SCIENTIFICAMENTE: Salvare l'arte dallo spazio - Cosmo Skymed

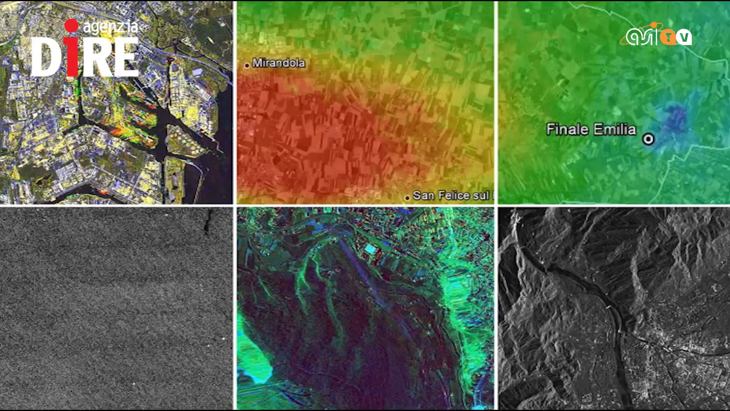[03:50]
il mondo della cultura e la tecnologia aerospaziale diventano alleati per tutelare il patrimonio artistico e archeologico italiano da